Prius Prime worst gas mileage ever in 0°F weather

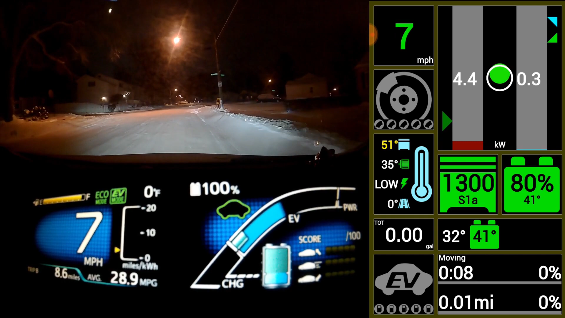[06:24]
That is cold Zoe. So now I'm on my way home here. You can see that it cooled down from 123 degrees to 44 degrees in that two hours of parking. 104. Okay now the engine is starting to blow some heat. Now we've got the full fan blowing here.
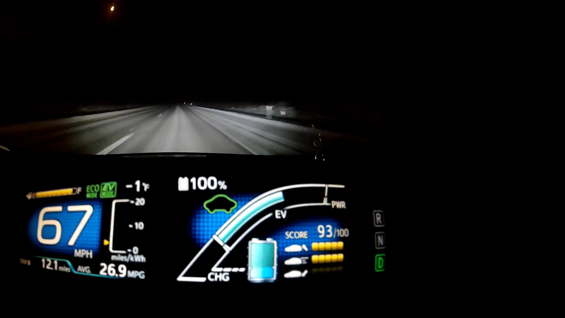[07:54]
My phone actually died because like I said it was too cold to charge earlier. So I had to let it charge up before I could turn it back on. So I missed a few minutes here. But you can see here too it's really neat because the engine's on.